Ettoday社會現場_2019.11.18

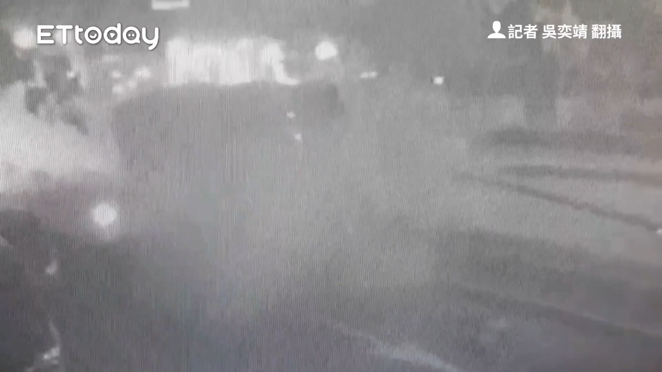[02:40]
来来来来，撞到了，哦，旗上居然全倒了，哦，电线杆掉了，哦，头一阵有听到声音嘛，是你坐伫后口，迄阵有人两个人过甲看底啊。行对吧？行出一个司机，啊